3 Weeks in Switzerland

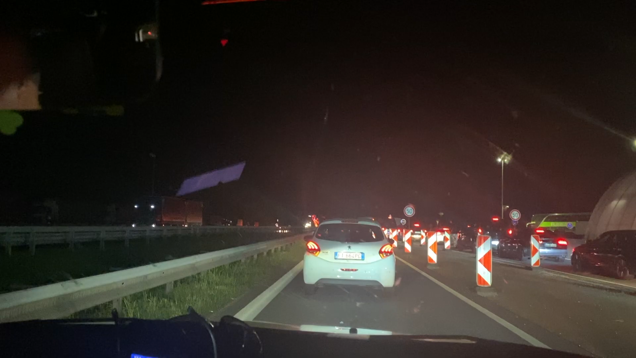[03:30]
There was highway repairs in Germany which led to really long wait times and a big detour in our road.